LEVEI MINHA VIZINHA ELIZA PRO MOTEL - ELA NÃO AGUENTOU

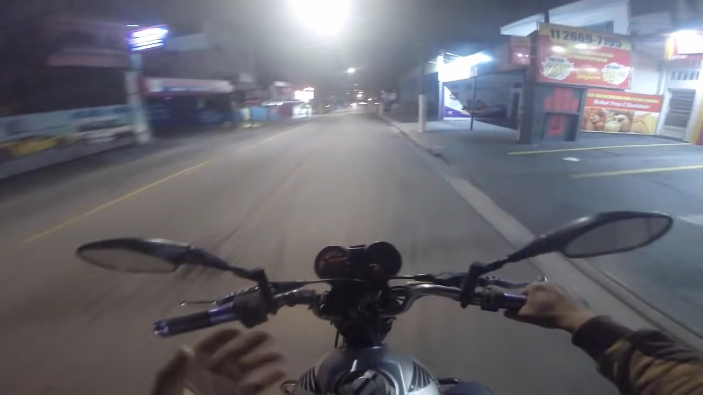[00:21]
Ela morou, aí se mudou pra cá. E aí eu marquei com ela pra pegar ela ali no posto, porque o que acontece, mano? Pessoal, que onde ela mora aqui agora é muito, tá ligado? Né, polvinho, essas caminhadas assim. Então, buchicho, então. Aí ela desceu até o posto ali, eu tô indo de encontro a ela, mano. Já tá aqui pertinho, mano.
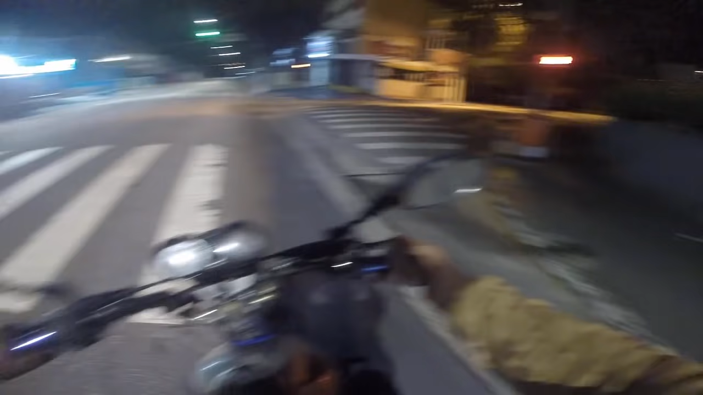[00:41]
Eu parei ali, tá ligado? Já pra começar e falar e explicar pra vocês. Eu tô indo bem devagarinho. Certo, família? O bom que já tá pertinho do motel, mano. Vocês acreditam? Isso que é vantagem, mano. Eu estourei no norte. Certo? Aí, ó, acho que é esse posto aqui, mano. Tá ligado, família? E tô vindo aqui pra pegar a Elisa, mano. Ixi, será que ela aqui, mano? Não, não é não. Não é não, não é não.